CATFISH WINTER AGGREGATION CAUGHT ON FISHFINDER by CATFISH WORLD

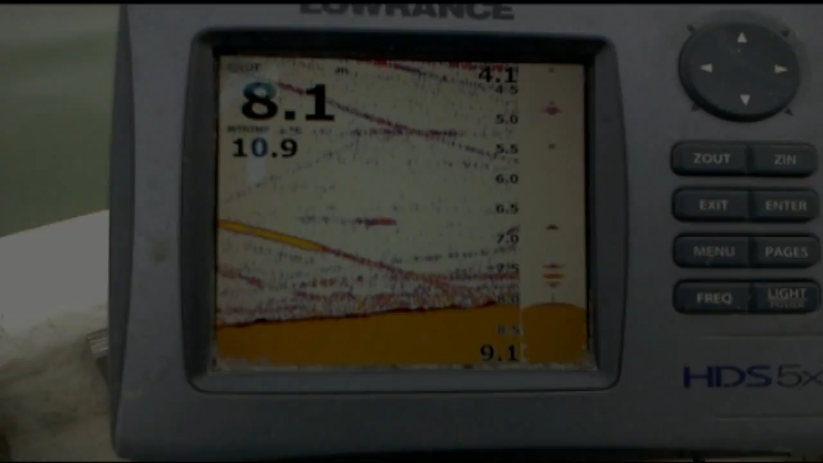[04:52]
a fondo guardate il nostro amico verdone lì come è salito guardatelo questo è il nostro amico verdone il verdone
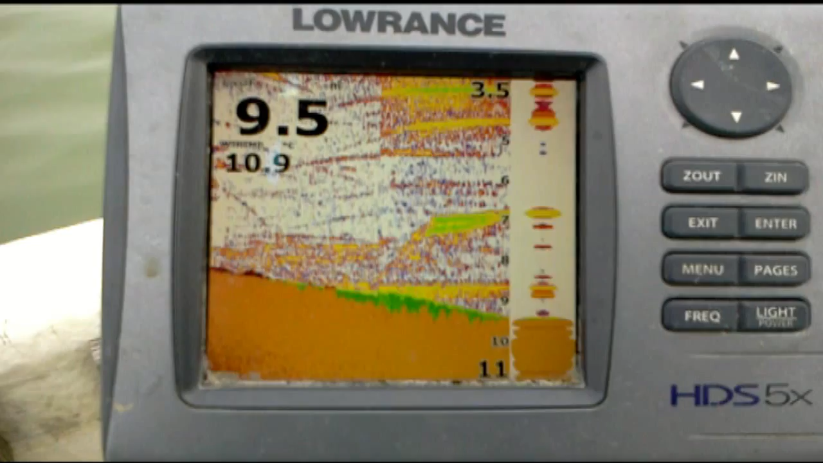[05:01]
quando l'eco segnala verde di norma è un 2,50 perché vuol dire che è molto denso mi muovi la canna un attimo Luca che faccio vedere la linea della mia esca piano piano piano piano alto alto ok
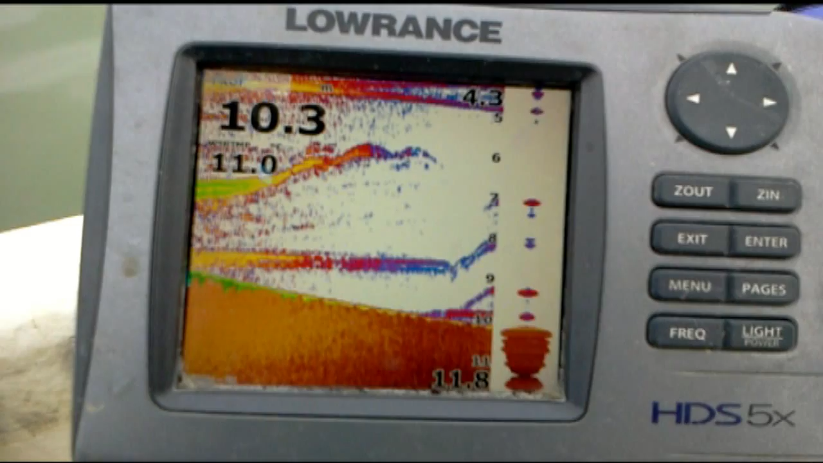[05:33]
perfetto ce n'è uno che ok scendi ce n'è uno che è salito adesso due che sono salito al fondo guardate due più piccoli
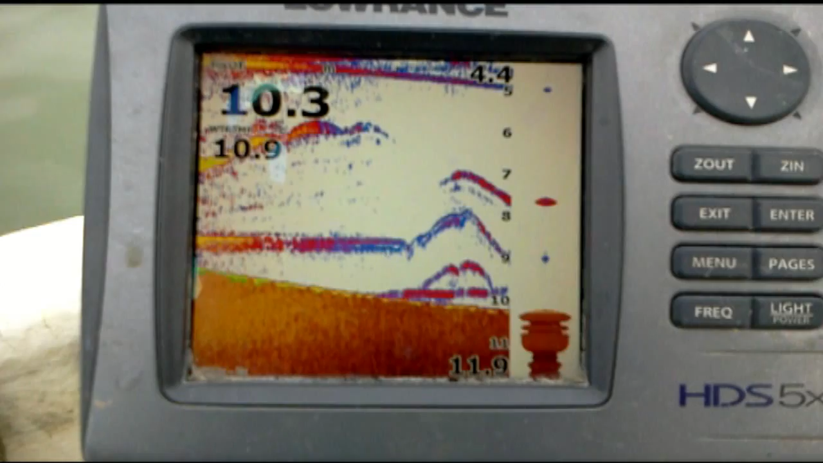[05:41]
scendi lasciala lì lasciala lì appoggio la pura che intanto filmiamo ce n'è un altro sopra addirittura ne ho che mi sta scendendo dall'alto ce n'è un gruppo sui sei metri non giganti ok ok ok